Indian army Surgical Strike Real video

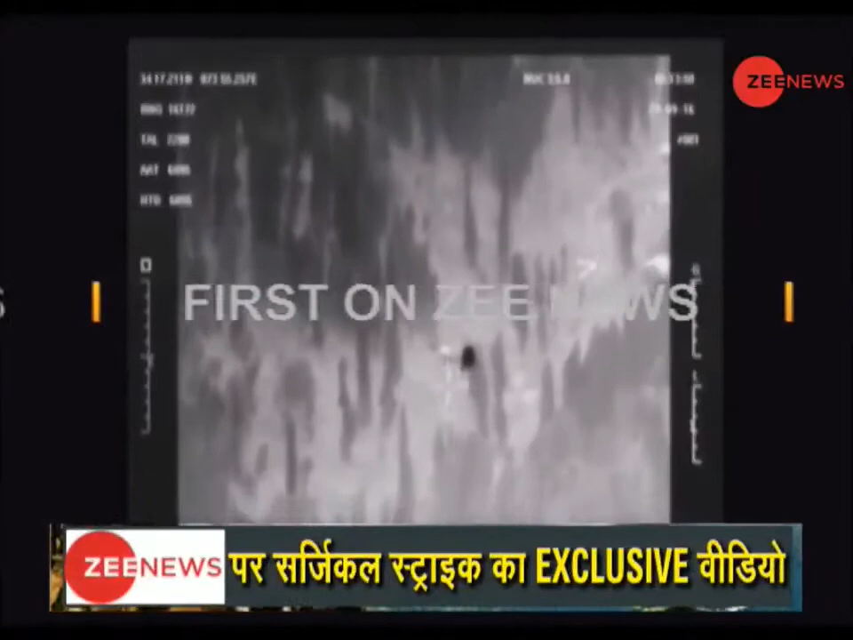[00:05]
पैरा एसेफ के जवान लगातार दो शॉट्स फायर करते हुए
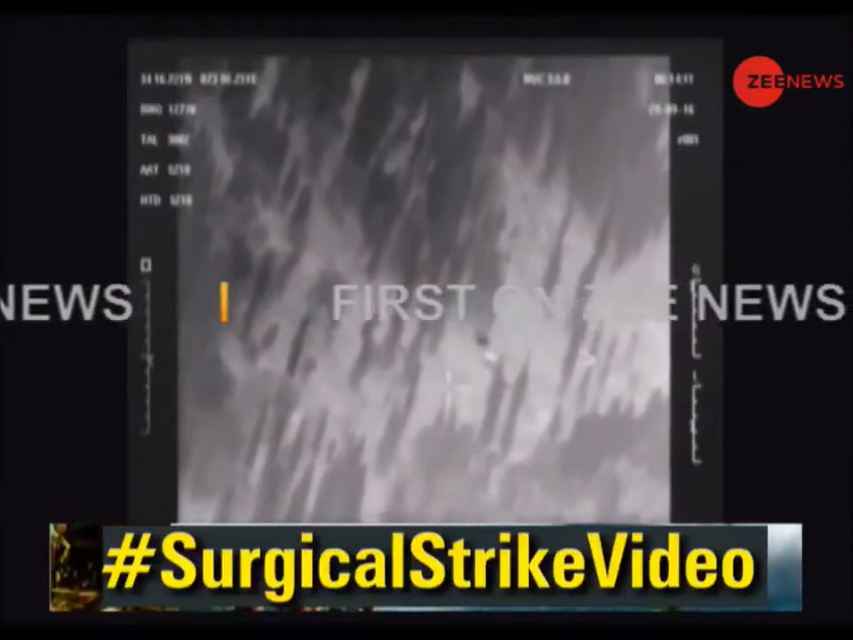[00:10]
आपको दिखाई देंगे इस वीडियो में क्योंकि स्पेशल फोर्सेज का मकसद ही मैक्सिमम डेमेज करने का था वीडियो फुटेज में साफ दिखाई देता है कि कैसे भारतिय सैनिक रॉकिट
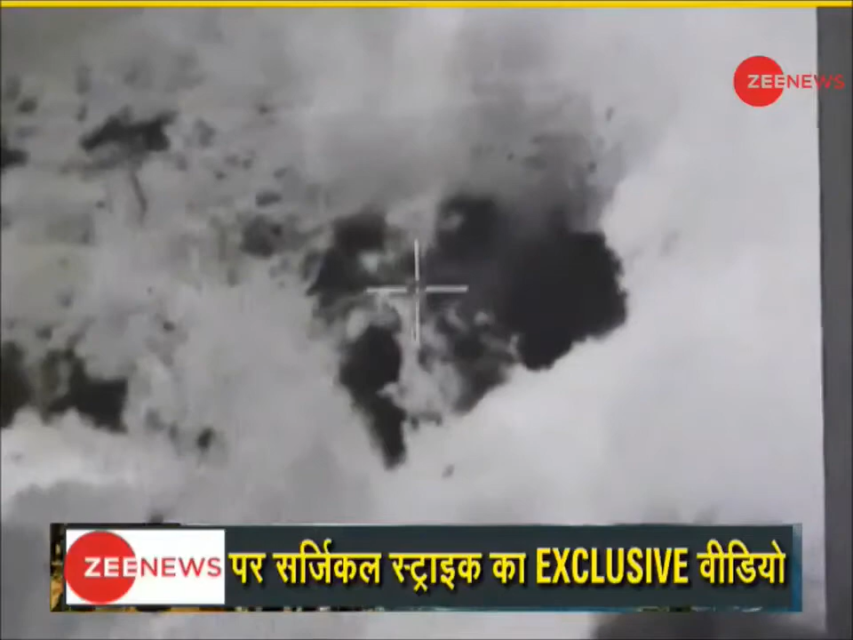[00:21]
लॉंचर से आतंकवादियों के कैम पर हमला कर रहे हैं और थोड़ी ही देर के बाद आग का एक बड़ा सा गोला दिखाई देता है जिसमें सब कुछ तबाह हो जाता है